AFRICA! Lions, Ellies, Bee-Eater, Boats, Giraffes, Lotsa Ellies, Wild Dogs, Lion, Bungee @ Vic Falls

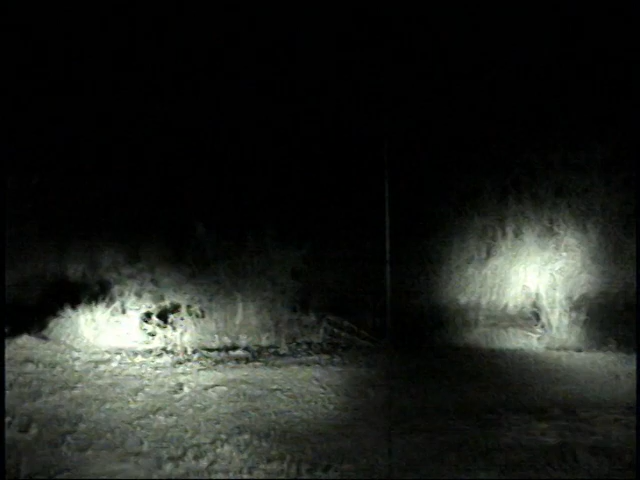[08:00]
elephants in the riverbed there. Fantastic, eh? Yeah, it is. This is wild. Oh my goodness. There's one right on the side of the road.